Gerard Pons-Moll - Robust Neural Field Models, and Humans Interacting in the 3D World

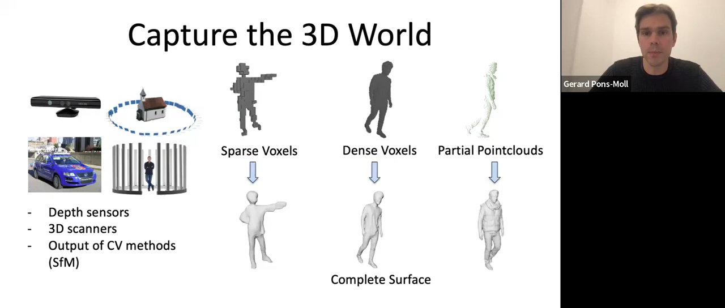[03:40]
So basically reconstructing full complete surfaces that are renderable and then also like containing the detail that is present in the input. And for this is very important to choose a representation very well. So people have used, for example, voxels, but we all know that voxels have the problems that are limited by resolution.
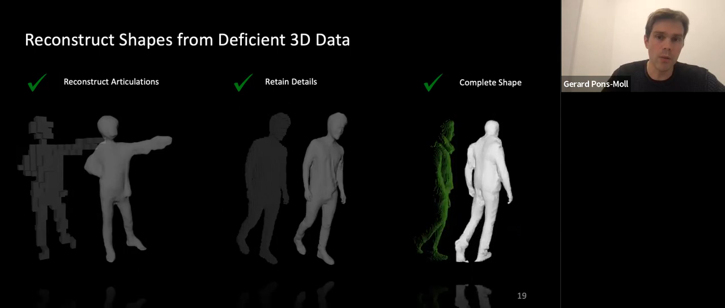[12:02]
And so what we notice is that this architecture allows us to recover detail when it's present in the input and it allows us to recover something that is reasonable for the occluded part. So this does not only work for humans, but it also works for general objects.
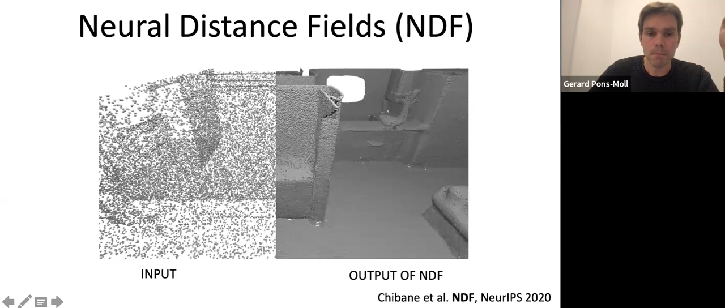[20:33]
You don't need to watertight them. You don't need to deal with all these things that you had to do before. You can just straightforward train from the raw scans. And then you can represent a test time, like also surfaces that are not necessarily watertight. Yeah. So we can also like, this is like an unsigned distance field. And we can use computer graphics techniques to render the depth map directly without recovering the surface. So this is like a technique called sphere marching. And basically we can, if you want, you can just render the depth image given this unsigned distance field.